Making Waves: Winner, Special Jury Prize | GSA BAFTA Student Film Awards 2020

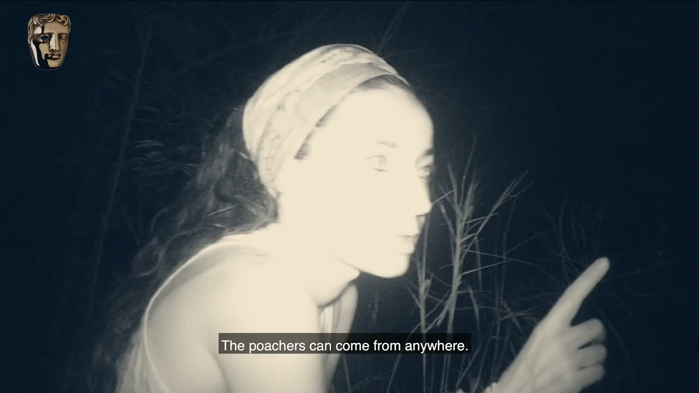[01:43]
two night cameras, and my stabilized and held pocket camera.